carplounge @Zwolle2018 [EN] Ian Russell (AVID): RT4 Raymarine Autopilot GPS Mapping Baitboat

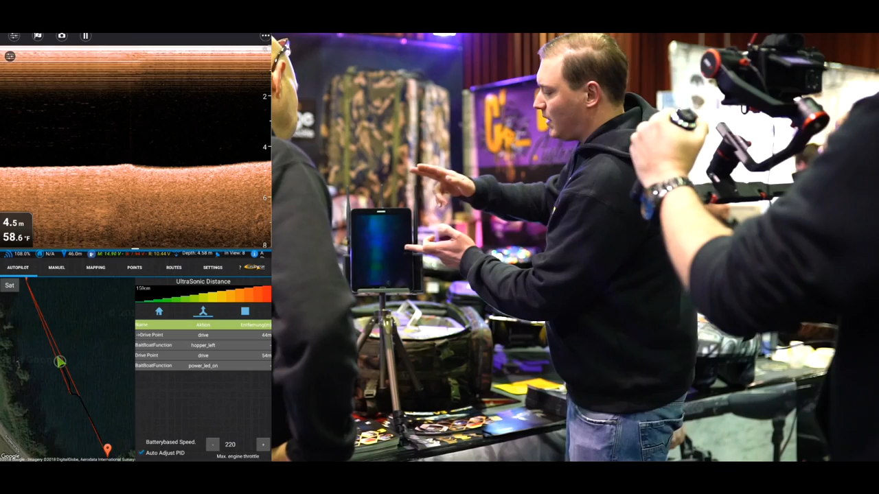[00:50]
On screen: water 58.6°F
That means in the upper 50% of the tablet you got the Fishfinder view,
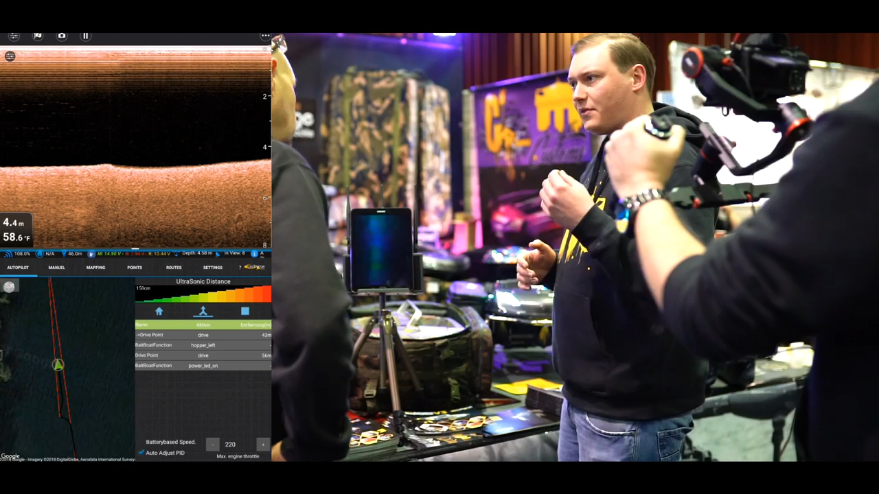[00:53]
On screen: depth 4.4 m, water 58.6°F
and in the lower half you got the Autopilot. Brilliant.